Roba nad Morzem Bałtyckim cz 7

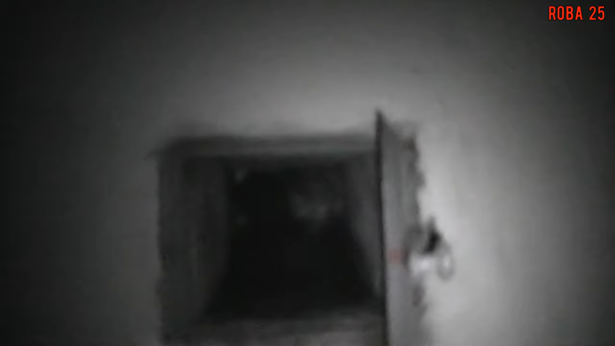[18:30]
Dalej się nie idzie? No nie ma, kończy się. Co? Kończy się, nie ma więcej korytarzy.